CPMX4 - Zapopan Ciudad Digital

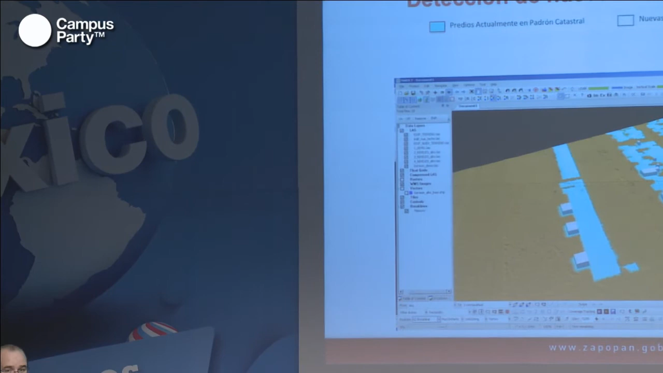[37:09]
Estos son los softwares a los cuales, a través de procesos automáticos, estamos viendo las diferencias que existen entre lo que teníamos en nuestro
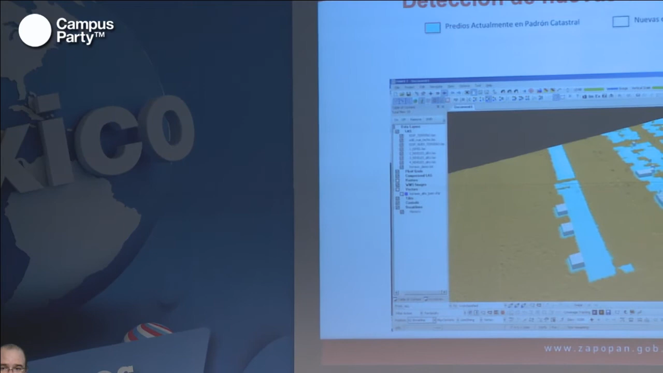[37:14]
histórico y lo que hay ahora en el territorio con las nuevas generaciones.
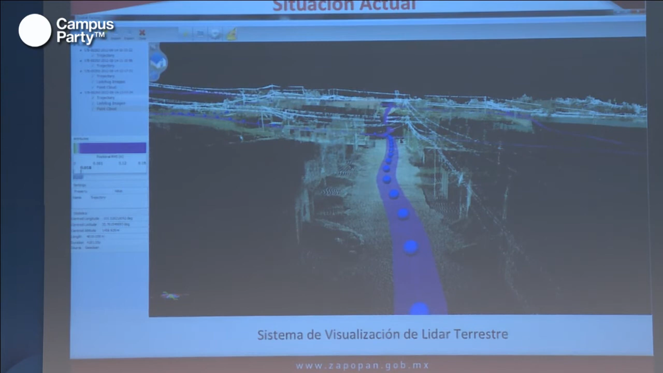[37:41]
es un escaneo láser que va aventando puntos y nos permite esto tener un grado de eficiencia en la medición de 10 centímetros. Entonces, hicimos el vuelo aéreo, pasamos la camioneta por Street View estilo Google y podemos generar modelos de tridimensionales como este. Si se fijan, el nivel de detalle es muy exacto e incluso nos permiten hacer filtros,
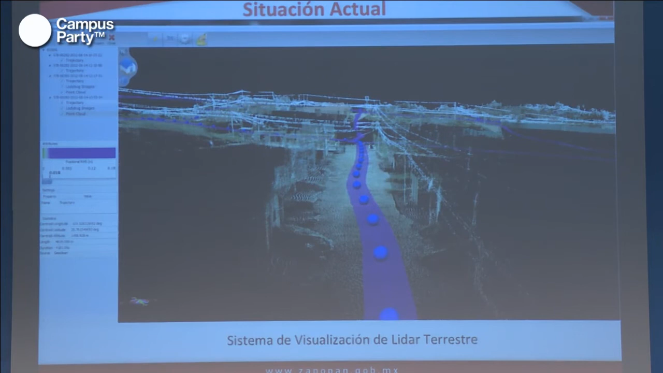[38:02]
y yo aquí podría hacer el filtro para determinar cuántos postes de luz hay en toda esta zona. Las líneas que ven son los cables de electricidad que van corriendo por las calles, ¿no?
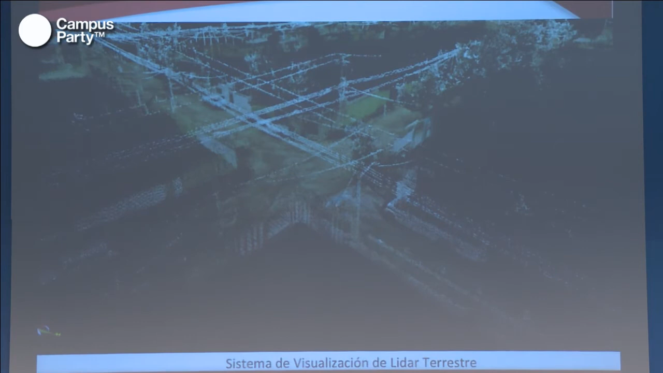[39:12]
Estos son ejemplos, líneas de nivel, así se ven las calles con la tecnología LIDAR, líneas de nivel, ya todas las curvas de nivel están dadas por el software, entonces ya no las tienen que ir a contractar por fuera, ya es un servicio que va del ayuntamiento a todos los constructores.
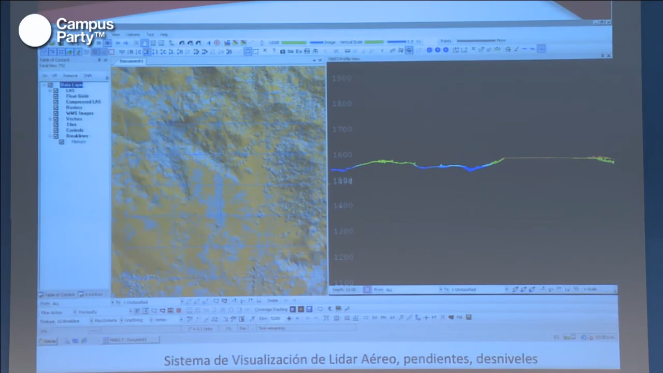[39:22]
Las fotografías, estos son los 3 grandes programas que tenemos,